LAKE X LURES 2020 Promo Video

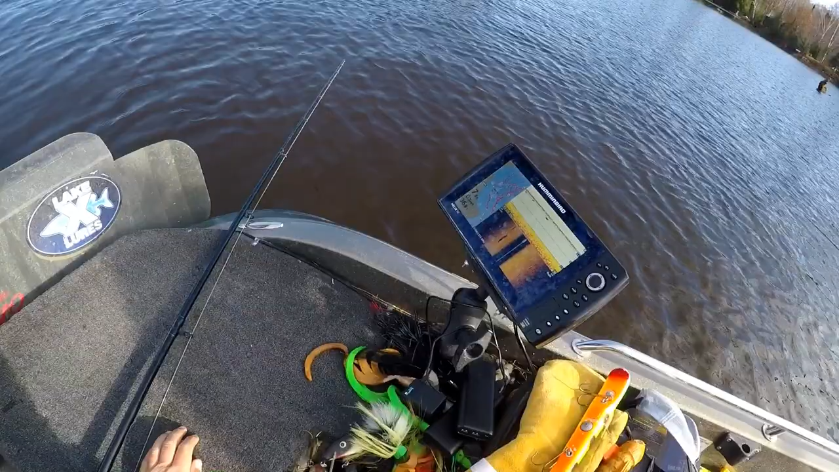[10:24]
Like a big visitor. Look at that one. Awesome image. See him, Kim? Yeah, I see him, man. He's got my feet.